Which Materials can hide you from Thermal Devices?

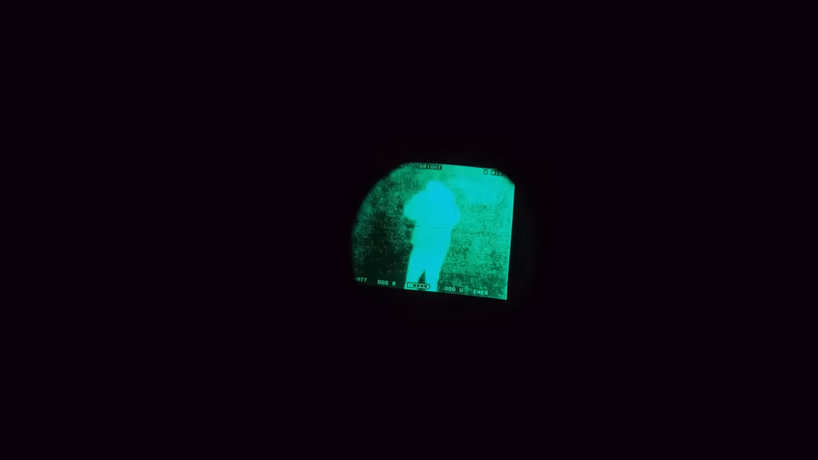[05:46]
You can already tell from the jacket that I'm almost glowing. So we'll go ahead and put the pants on and see.
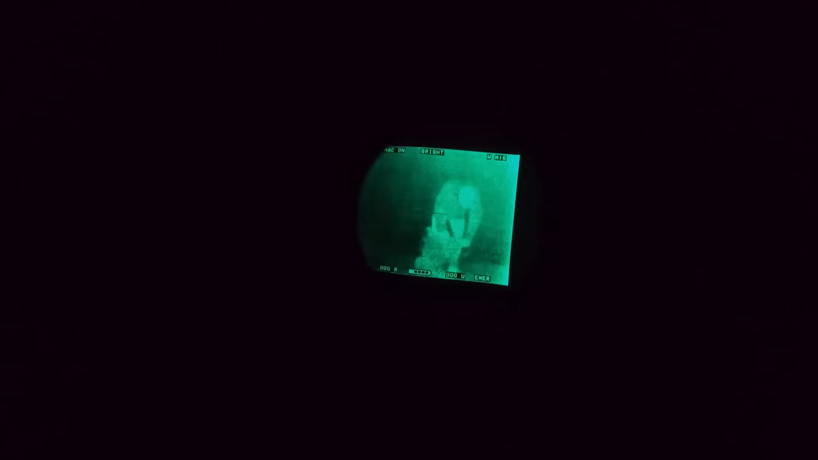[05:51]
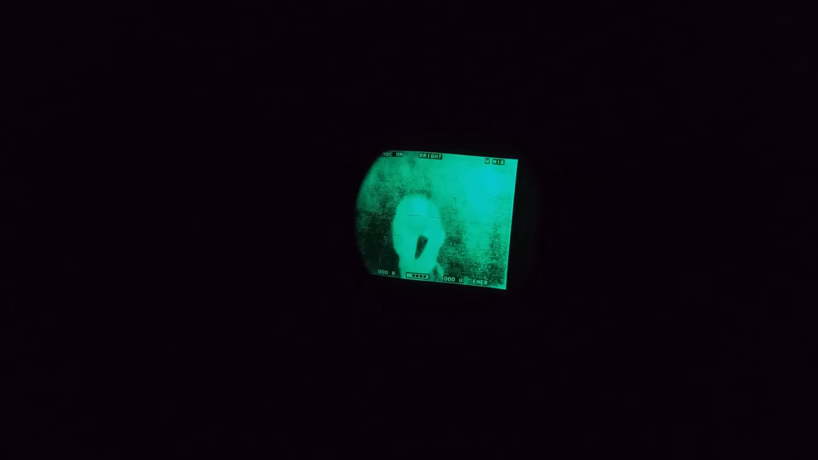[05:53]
As you notice, it does break up the IR light pretty well. However, my thermal signature does still stand out.
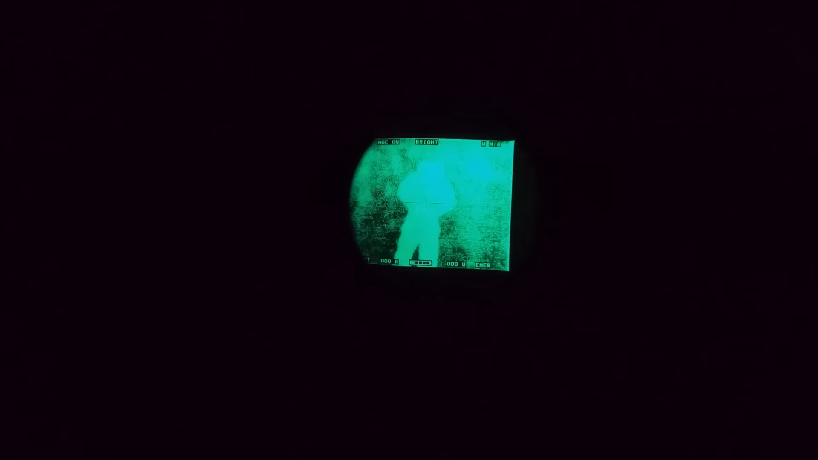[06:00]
At least we proved one theory to be correct.
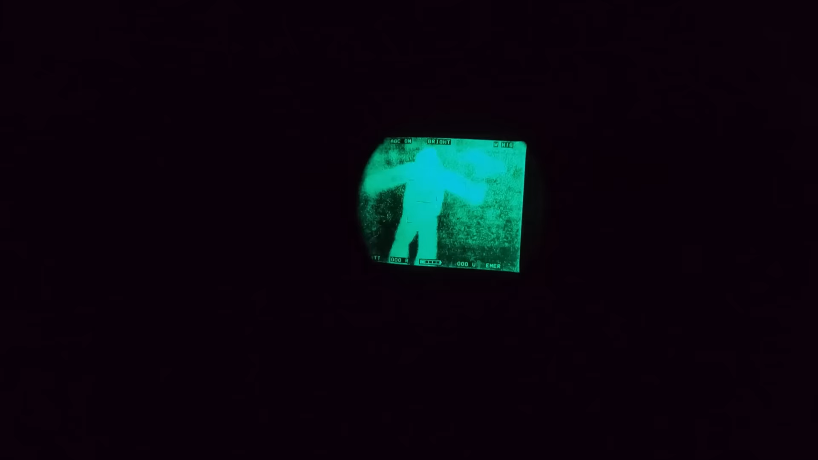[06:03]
The J-list will actually block or diffuse IR signatures.